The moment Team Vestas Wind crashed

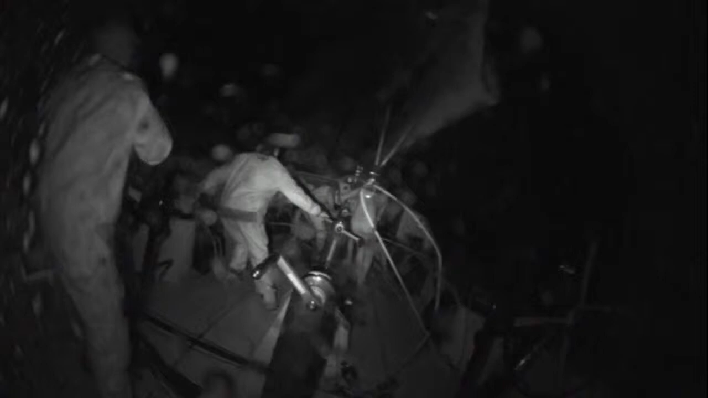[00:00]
This was the moment when Team Vestas Wind ran into an Indian Ocean reef on Saturday afternoon at around 3pm,
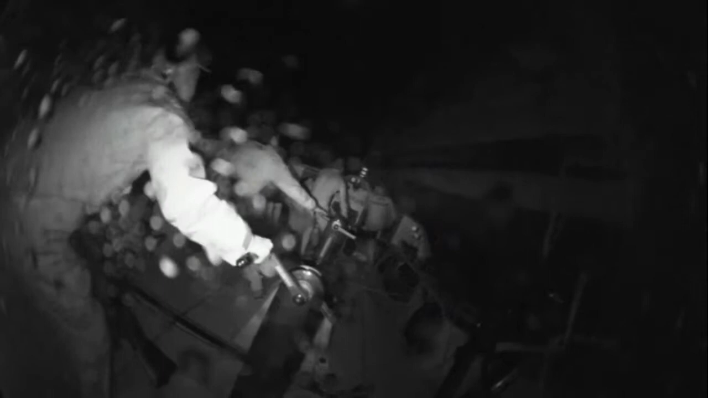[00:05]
coordinated Universal Time.
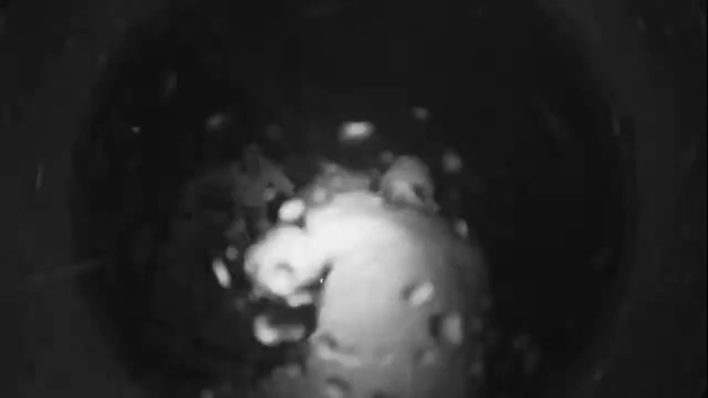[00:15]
the equivalent of 35 kilometres an hour,
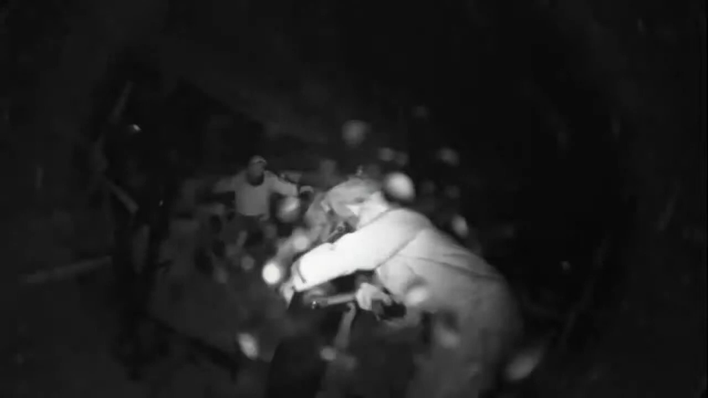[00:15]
span 180 degrees and crashed to a halt, grounded on the reef.
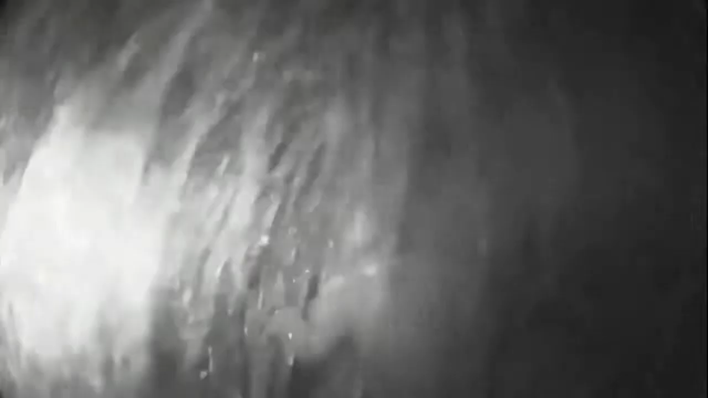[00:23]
The unshaven, exhausted team in the global Volvo Ocean race were forced to abandon ship.